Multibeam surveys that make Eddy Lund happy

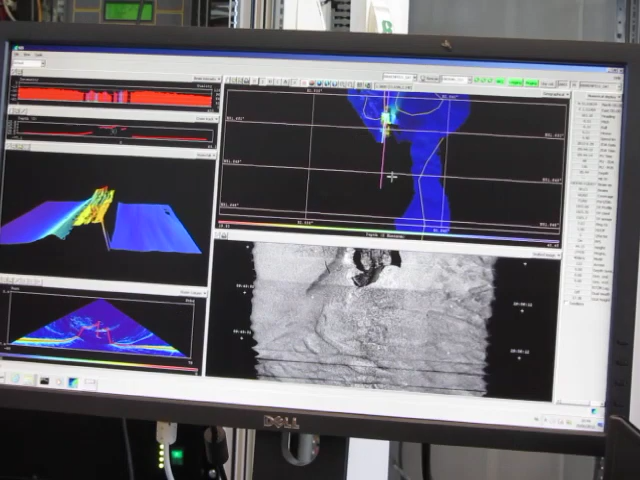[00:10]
You can see it on the watercolumn. The watercolumn works very well. I would like to use also the scanning mode for the sector to see if you have different images.
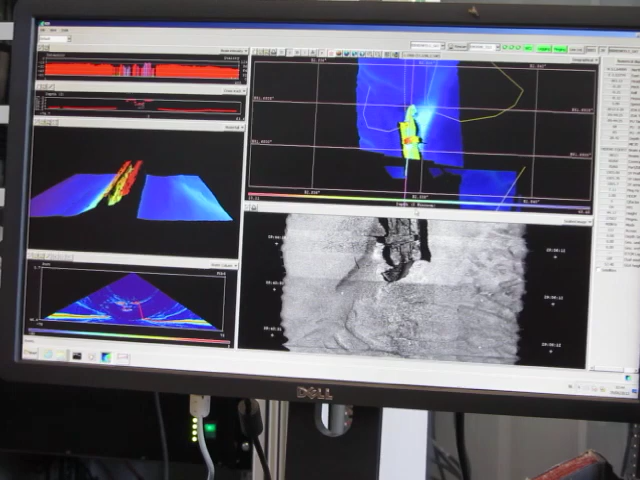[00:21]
Beautiful. I don't know in English, but you see this part of the ship,
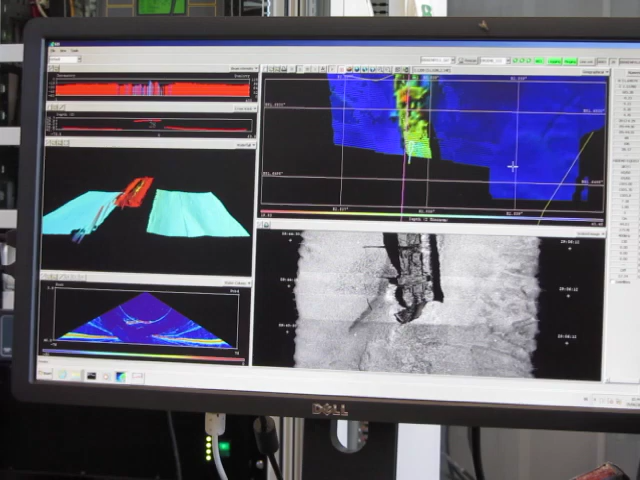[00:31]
we call it the Ecoutis in France, because this is a ship transporting minerals,
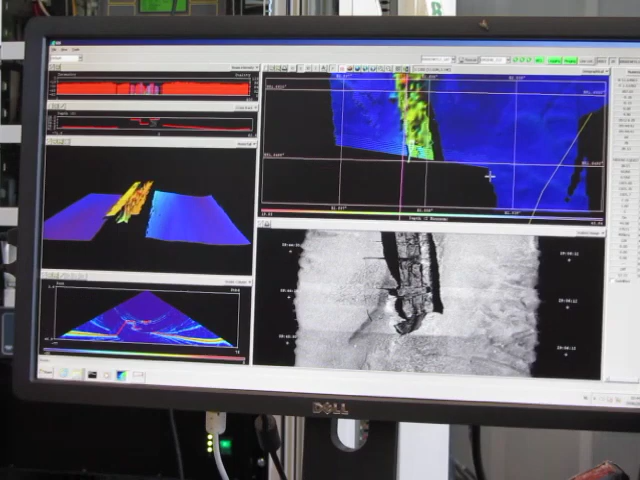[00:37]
iron minerals, from Germany to France. But there is no dead. Each miners were... It was okay for you. It was not a disaster. Yes, it is very nice. I'm so curious how it looks in there. Can you see the grains? No, no, no. You see the shadows. It's very impressive.
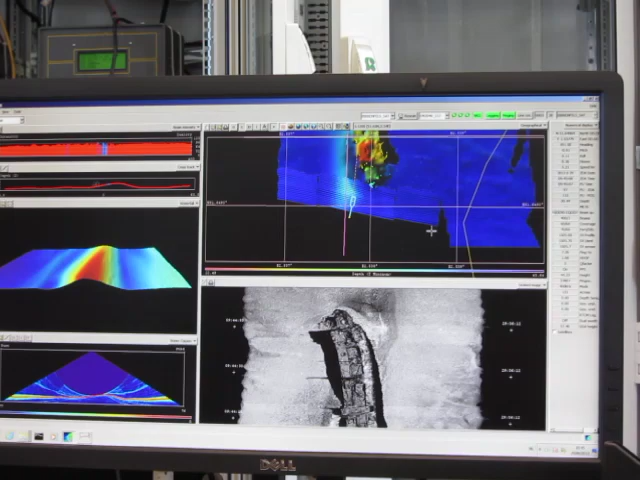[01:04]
The shadows are really the most impressive part. I will send this tomorrow.
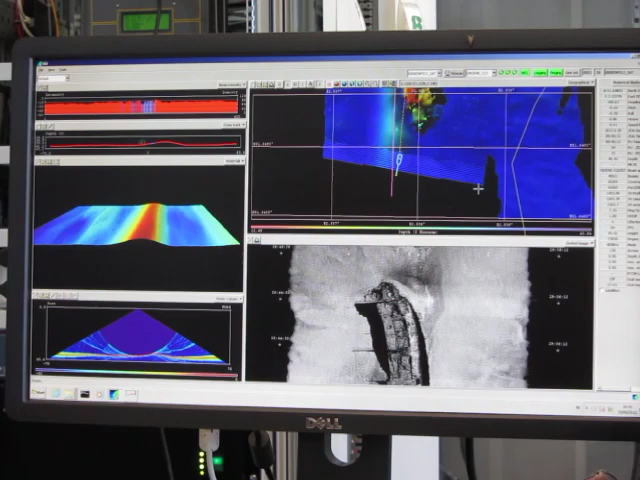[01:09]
I think this will end up on one of the books. Yes, yes, yes. You can take it.